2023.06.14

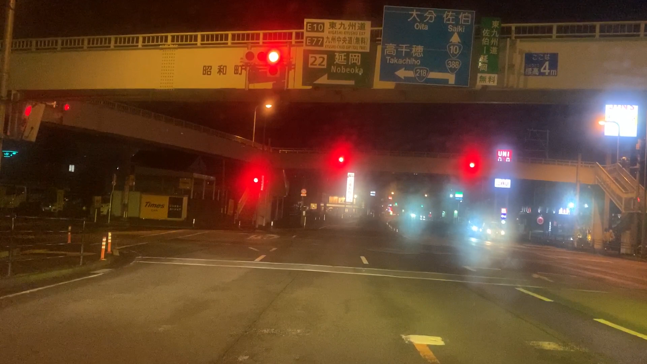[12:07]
線の昭和町であります。今交差点過ぎたらちょうどこの辺がライブカメラ映ってますかね。